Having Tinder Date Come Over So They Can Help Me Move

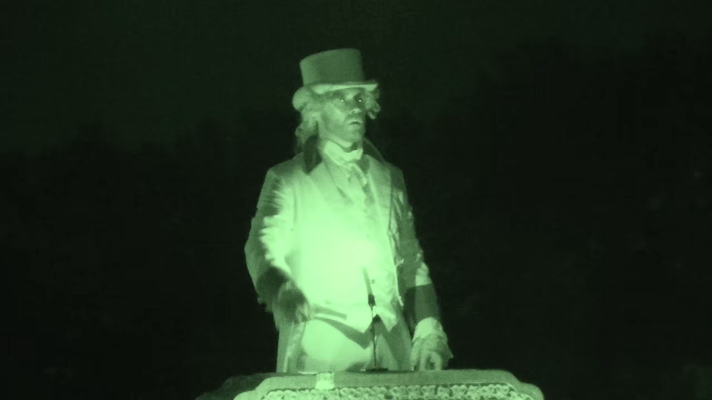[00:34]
His only goal is to somehow get a delivery driver to approach the gravestone and leave his food there.
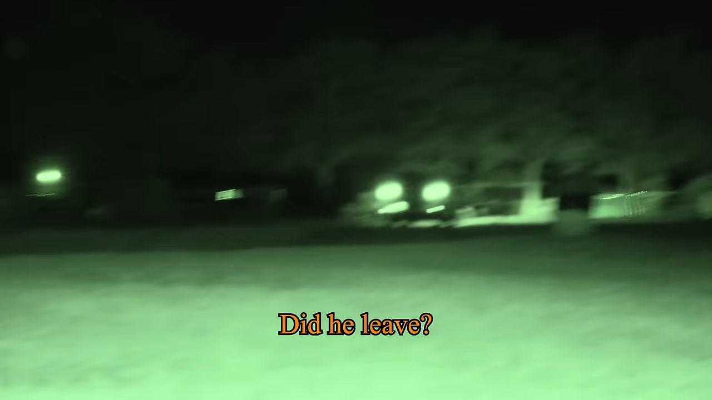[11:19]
He definitely saw me. Just place another order.
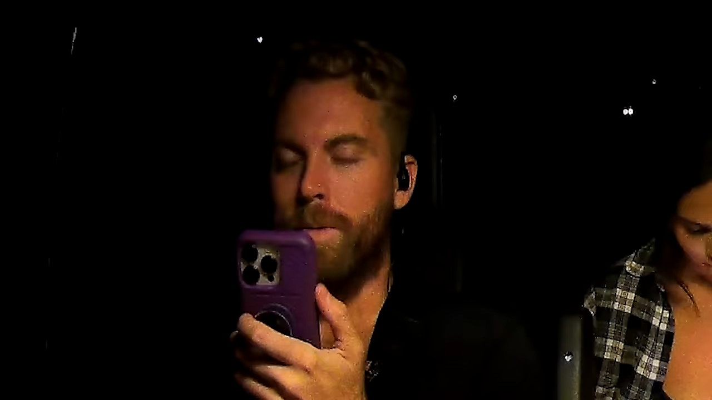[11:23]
Maybe as he walks up, you just slowly duck behind the gravestone. Like, I'm not even really hiding, I'm just there. Yeah, you're not hiding, but like, it's your home. I think this is the car right here. Yep, they're coming in right now.
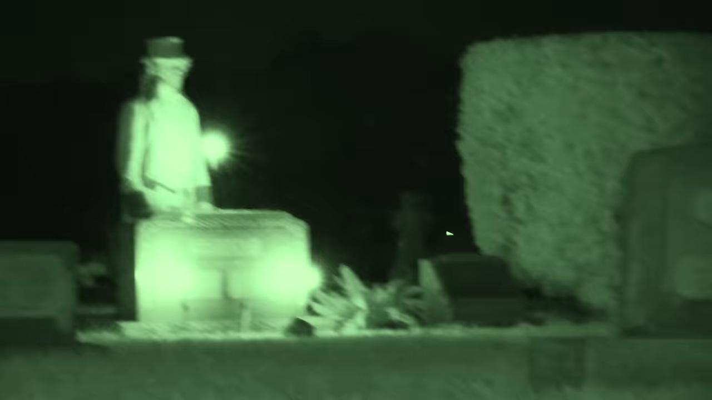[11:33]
Yeah, they drove right by me.
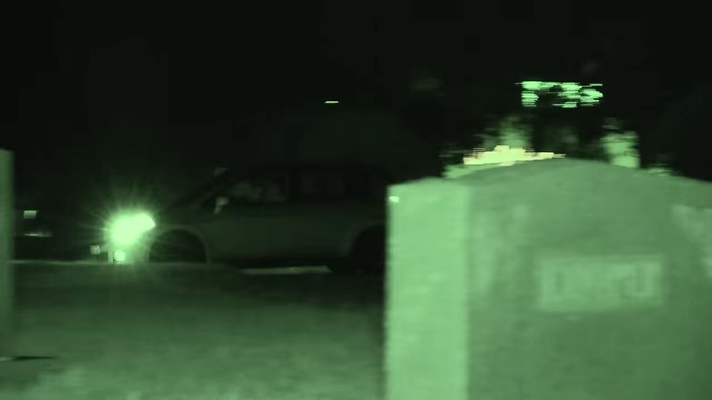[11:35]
Oh, send her instructions then. You passed me right when you came in.
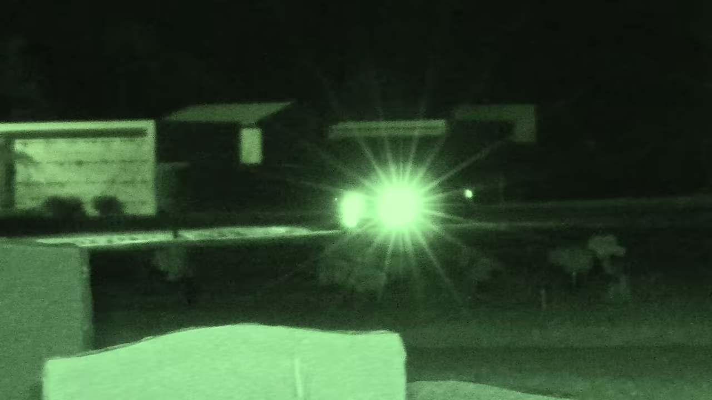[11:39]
She's coming up on my right now, she can see me.
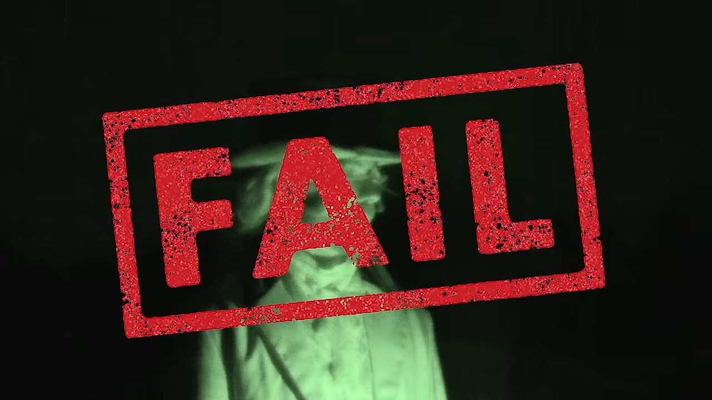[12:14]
They're just really hoping that's not who they're delivering to. Yeah. Someone's pulling in. All right, try and get their attention, Rob.
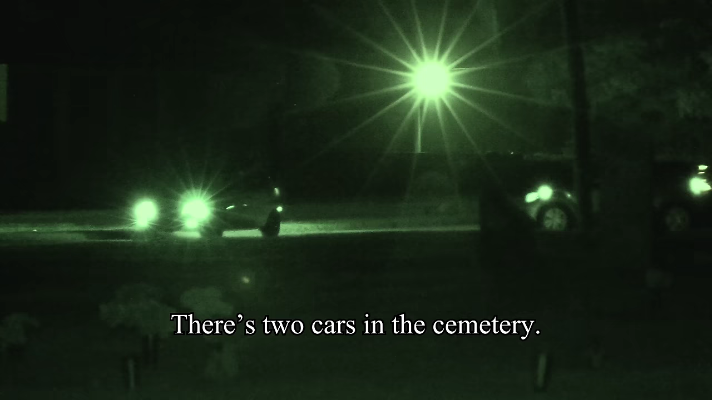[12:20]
There's two cars in the cemetery. There's two?
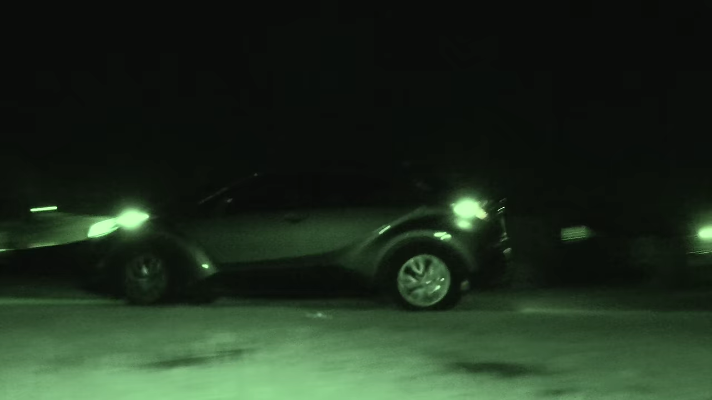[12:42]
They saw me and went, oh, no. Oh my God.
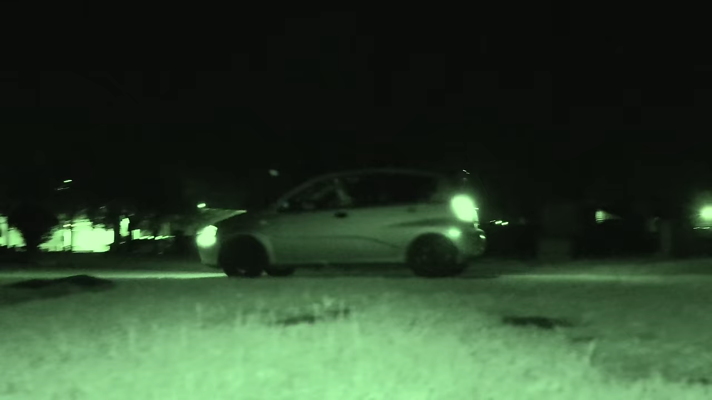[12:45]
We just said they hit the gas.
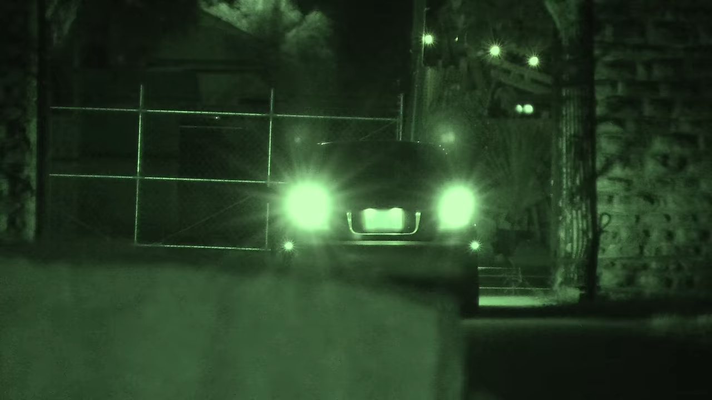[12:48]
There was two of you. You could have teamed up on me. Man, people are superstitious nowadays. You got another car coming in? Yo, there's three Uber drivers at the front of the cemetery right now. No.
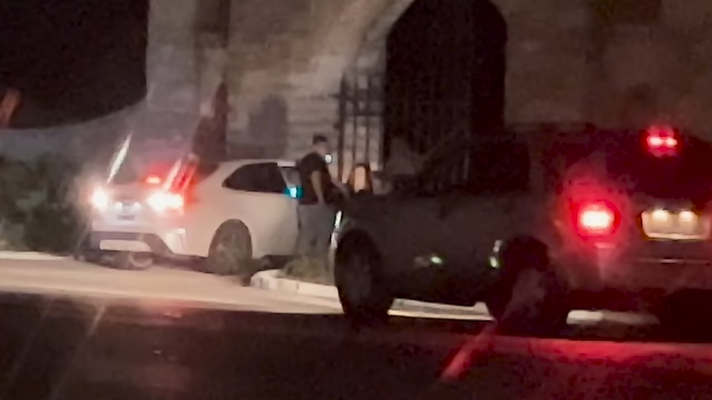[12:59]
Yeah, I don't think they want to go in. Oh yeah, it said they completed it.
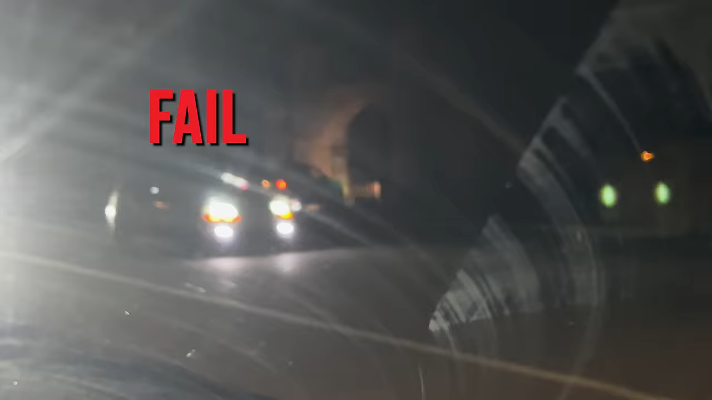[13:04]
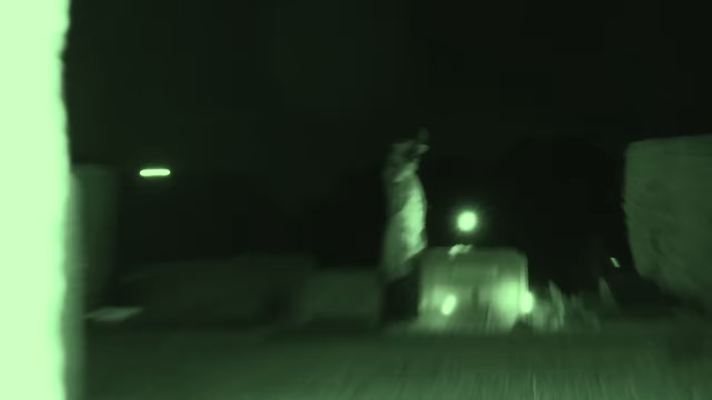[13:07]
They all left? Are you kidding me, bro?
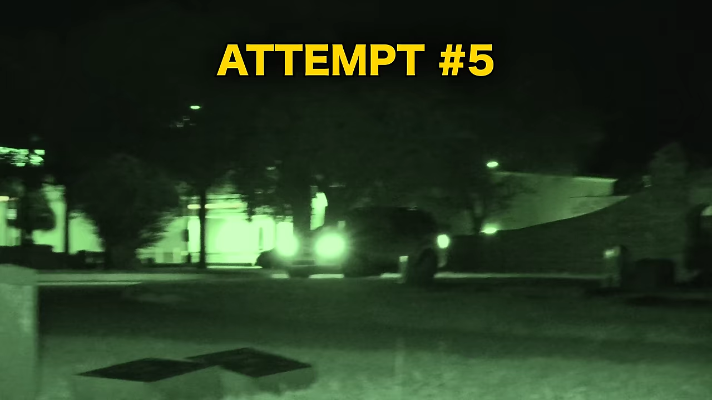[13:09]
Oh yeah, someone's going in right now to you.
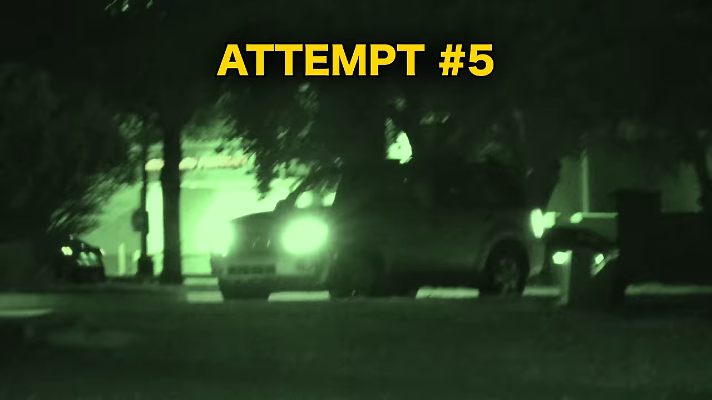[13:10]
Where are you? At tombstone to your left.
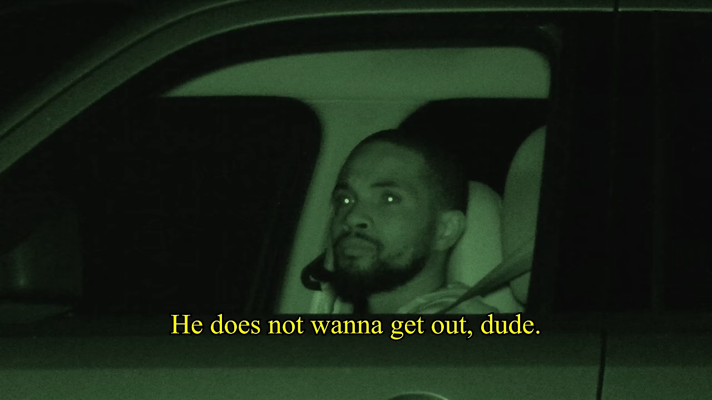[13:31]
He does not get out, dude.